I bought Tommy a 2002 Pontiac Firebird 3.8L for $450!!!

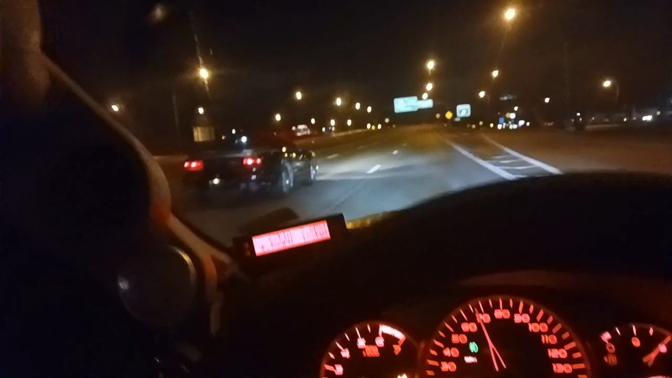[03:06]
not bad for 450 bucks we're running 65 70 down the highway instead it shits good so